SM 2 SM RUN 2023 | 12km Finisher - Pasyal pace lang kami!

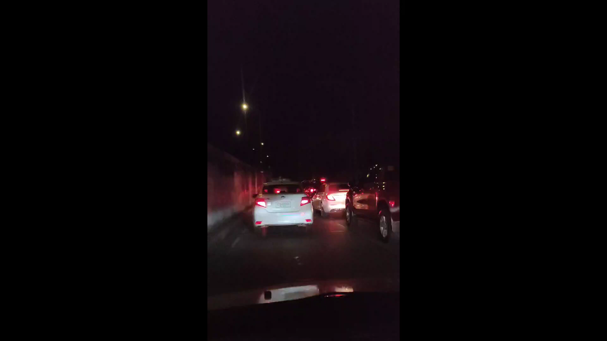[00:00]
time check, 4 a.m. 4:30 ang gun start, and super traffic pa ni sa may Mambaling flyover. Okay, wala mi kaagi sa tunnel. Sam Seaside.